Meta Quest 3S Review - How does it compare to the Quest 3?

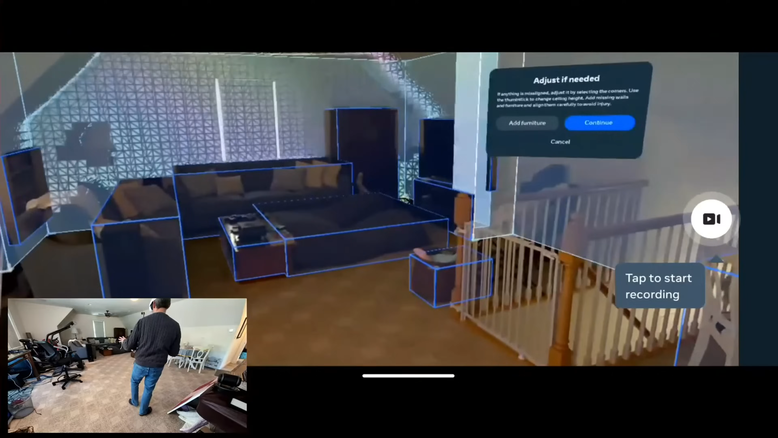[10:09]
It even detects furniture and windows and walls and integrates that into the gameplay. So it's a really fun way to get started.